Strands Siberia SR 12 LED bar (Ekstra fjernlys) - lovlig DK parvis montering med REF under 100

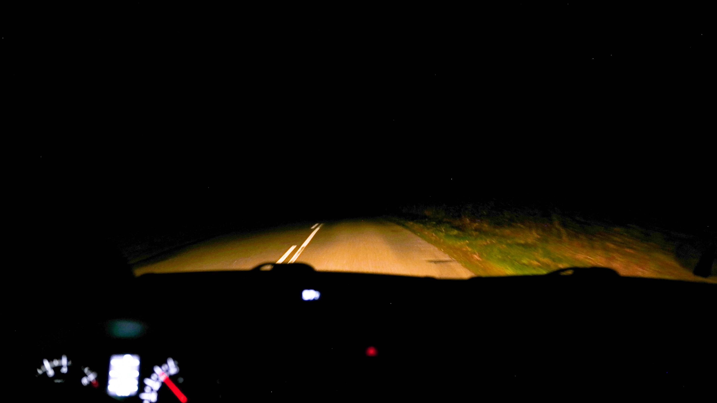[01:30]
Og det vi kører med nu, det er det ganske almindelige nærlys, som sidder på den her Swift fra 2015. Vi kan lige prøve at skifte fjernlyset. Det er ganske fint, jeg kan se i vejen, men der er ikke noget imponerende. Og nu prøver vi simpelthen at slukke for det, og så skifte det ekstra fjernlys, vi har monteret. Og man kan se, altså bortset fra, at jeg måske justerer lidt for højt lige nu, så er det her mærkant bedre. Og jeg kan meget bedre se, hvor jeg faktisk kører. Så ud fra det, så vil jeg sige, at de der 2.000-3.000 kroner, som der nu er op på det her, jamen det er pengene værd.